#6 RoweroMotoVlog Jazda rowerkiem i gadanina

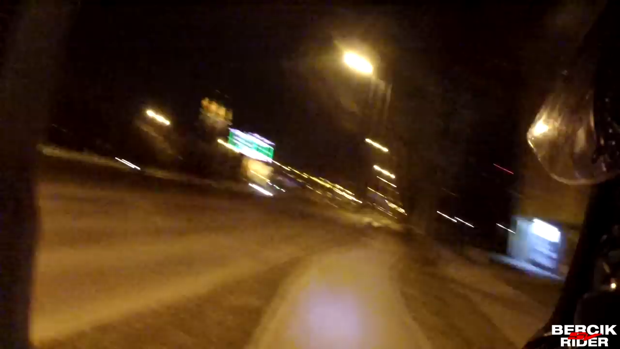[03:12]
O właśnie, tablica ITS. Jak ona długa jest, Tomek? Nie wiem, ale 3 miesiące. Już tak długo? No, na początku wyświetlała pogodę. Więc.
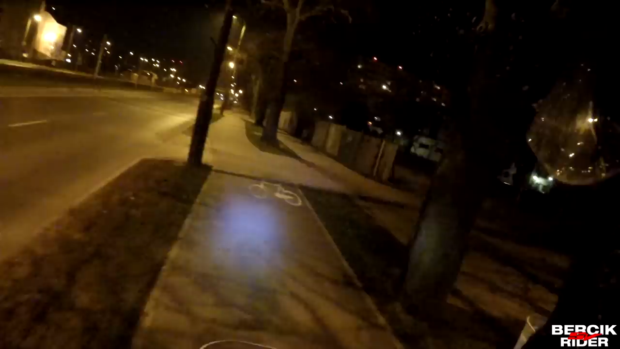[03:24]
Ale działająca, chodzi mi o ten korki. A nie, no to już...
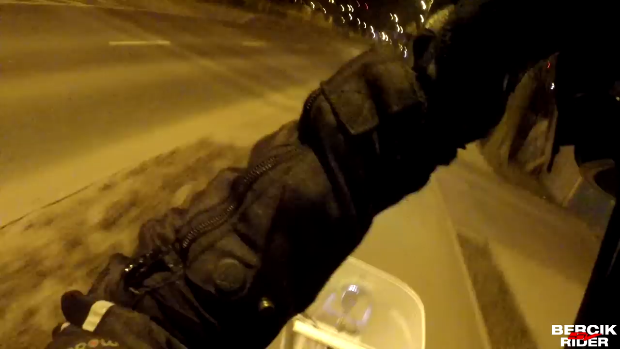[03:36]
Chodzi z tą tablicą o to, że ona informuje,
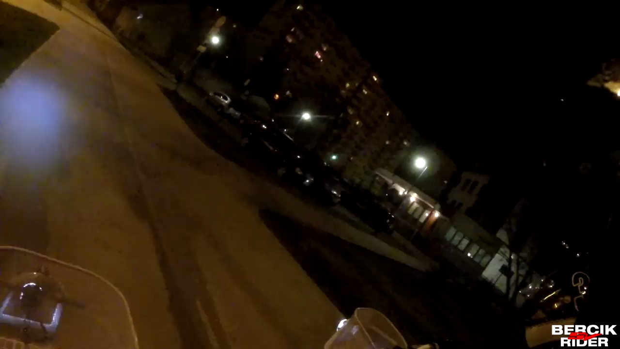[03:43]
na jakich poszczególnych tam ulicach są korki. Są trzy kolory: zielony, pomarańczowy i czerwony. Patrz, jedzie jakiś motocyklista. Ciekawe, czy będę... Czekaj! Uja!
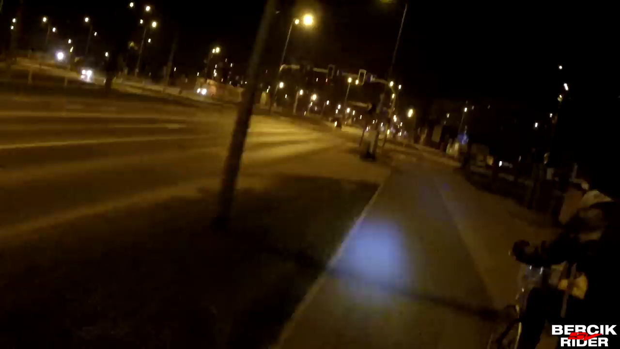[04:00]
Dawaj, dawaj! On jest... Dobra. Zielony, no to wiadomo. Korków praktycznie w ogóle. Lajtowy przejazd. Pomarańczowa, lekko zakorkowana ulica. A czerwona. Co? Co? Jo.